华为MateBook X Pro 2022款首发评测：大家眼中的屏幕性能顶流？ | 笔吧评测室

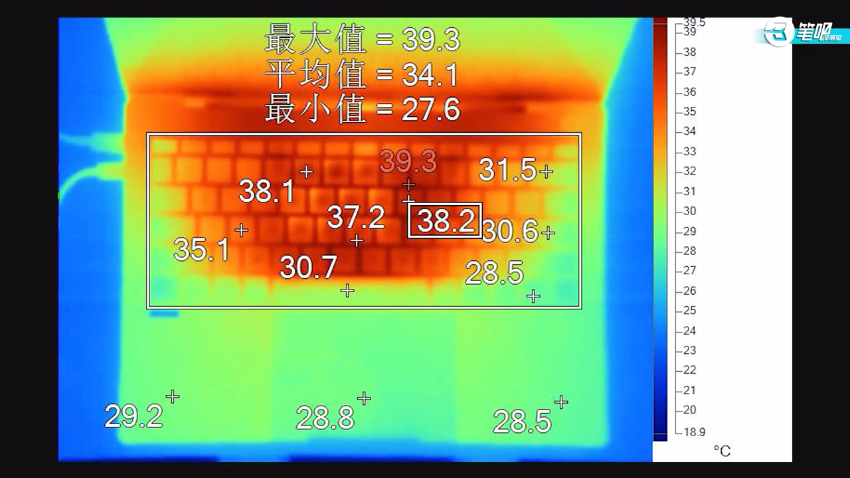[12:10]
On screen: scale top 39.5°C, scale bottom 18.9°C
2度发热区域比较大形状则是和VC冲热板差不多好在温度数值并不高空格和方向键则比较凉快只有30度左右然后是背面温度中心点36.
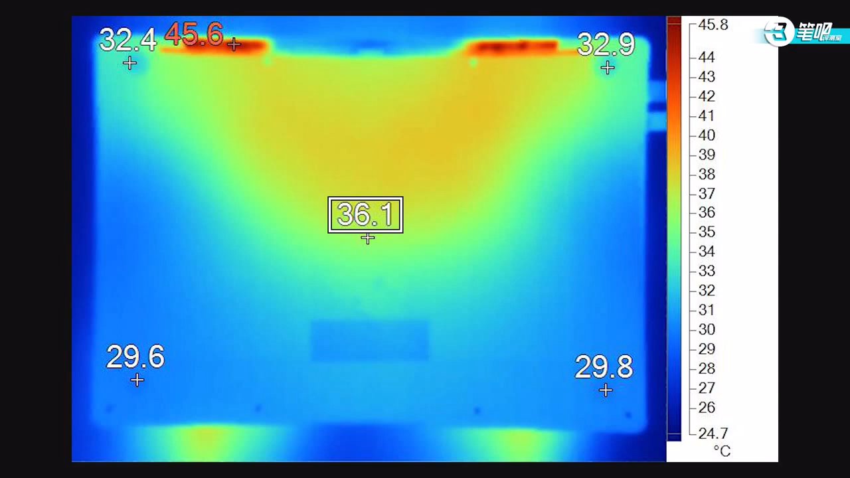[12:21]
On screen: scale top 45.8°C, scale bottom 24.7°C
1度 整体比较凉快中口位置稍热一些在烤机的过程中机器满载人味噪音是45.